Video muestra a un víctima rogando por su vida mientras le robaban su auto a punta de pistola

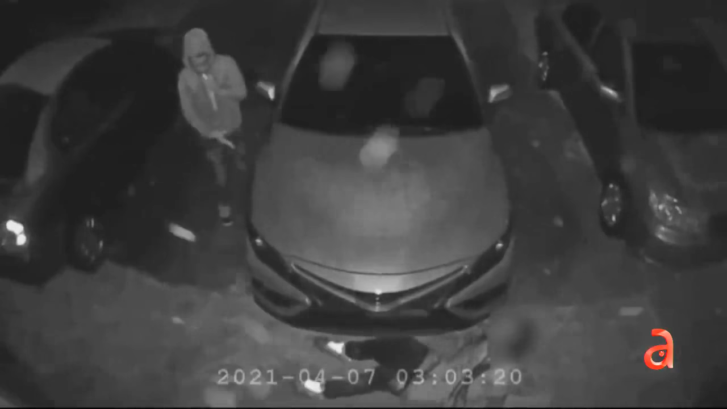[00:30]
Y es que han revelado el dramático video donde no solamente se ve a un hombre tratándose de esconder detrás de un vehículo para evitar que los delincuentes le disparen, sino también escuchamos sus gritos de súplica para que no lo maten. Y es que de acuerdo con los detectives de Broward, estos individuos después de robarle su vehículo le dispararon y regresaron para matarlo.
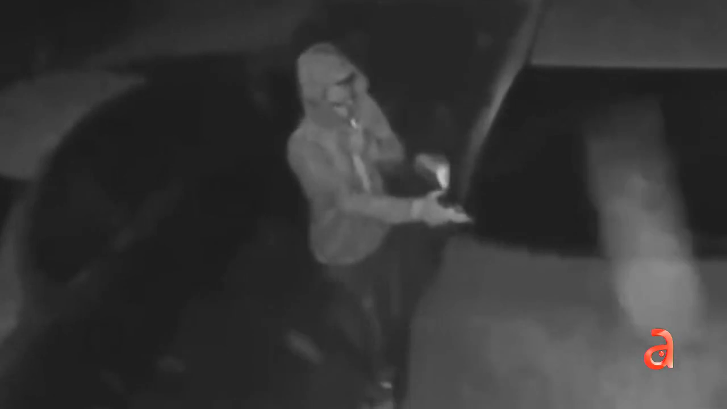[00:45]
Hasta el momento se desconoce si debido a las súplicas estos individuos le perdonaron la vida.